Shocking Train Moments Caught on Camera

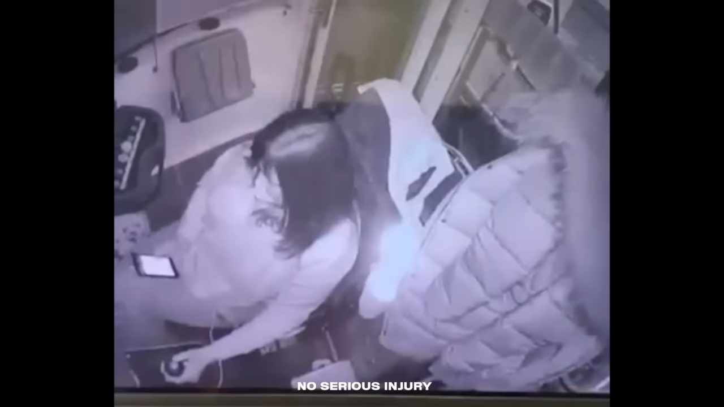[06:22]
Instead, she went viral as the world's most reckless engineer. Honestly, how irresponsible can you be? Not only is this woman on her phone while driving a train, but she's also on camera. When she finally looks up, it is way too late.
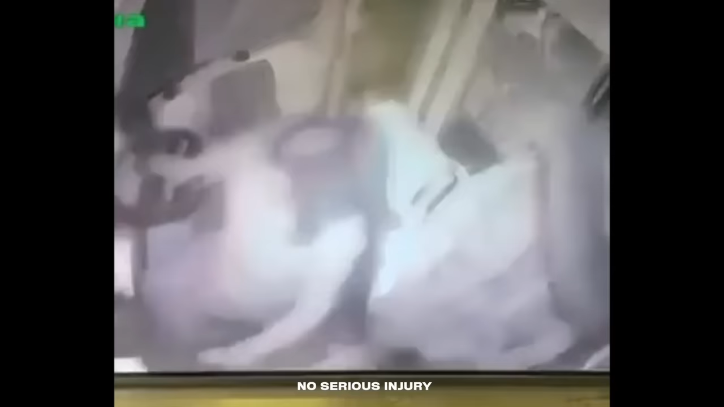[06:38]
She starts frantically pressing buttons, but nothing is stopping that train.